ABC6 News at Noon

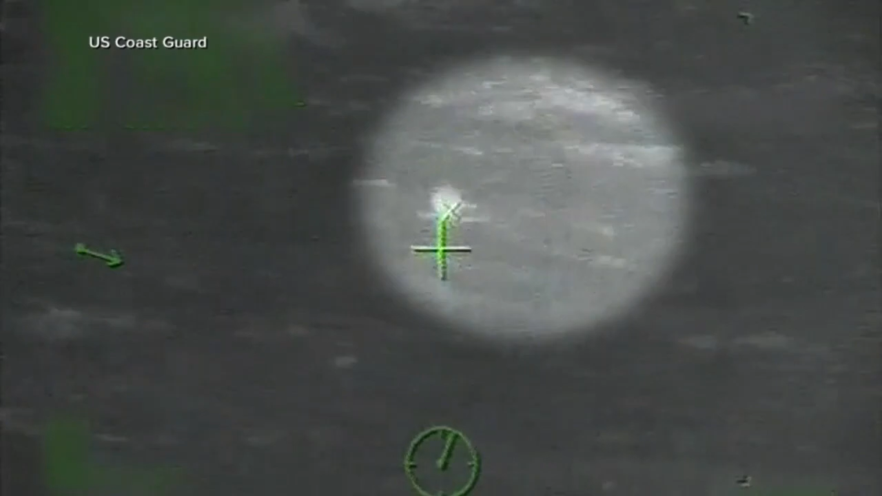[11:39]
U.S. Coast Guard video shows the incredible moments a cruise ship passenger was spotted by rescuers, treading water and trying to stay afloat without a life jacket after falling overboard.
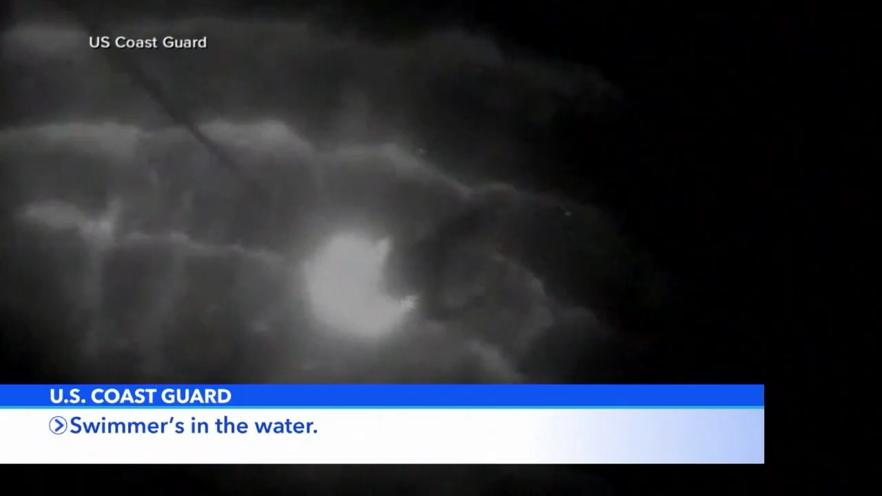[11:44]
The 28-year-old man frantically waving his arms for help after spending 15 hours at sea.